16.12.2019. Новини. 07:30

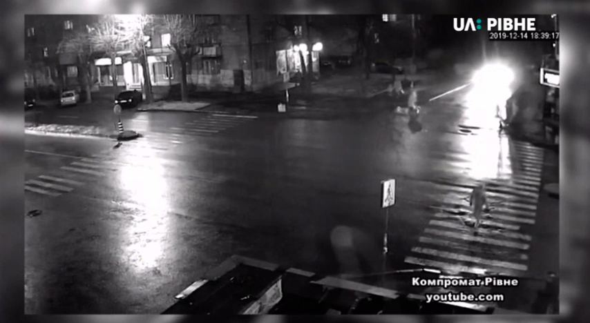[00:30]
Відео самої ДТП потрапило на камери спостереження, його виклали у мережу. Зараз ви його бачите на екранах. Як розповів Суспільному начальник відділу комунікації поліції області Антон Крук,
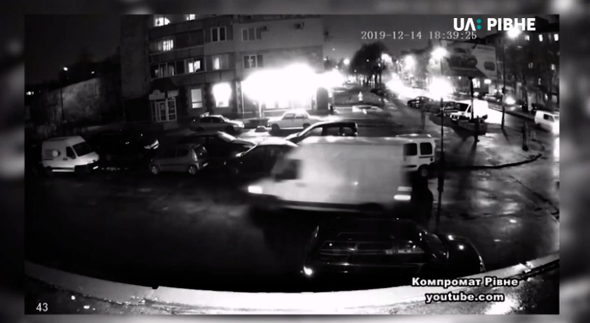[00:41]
чоловік хотів викрасти авто на стоянці на вулиці Шевченка, сів у бус, двері якого були відчинені. Уже на перехресті Шевченка та проспекту Миру він вчинив ДТП. Після чого намагався покинути місце аварії, але був затриманий. Наразі чоловік в ізоляторі тимчасового тримання, розповів начальник відділу комунікації поліції. Викрадач напередодні хотів влаштуватися до власника авто на роботу.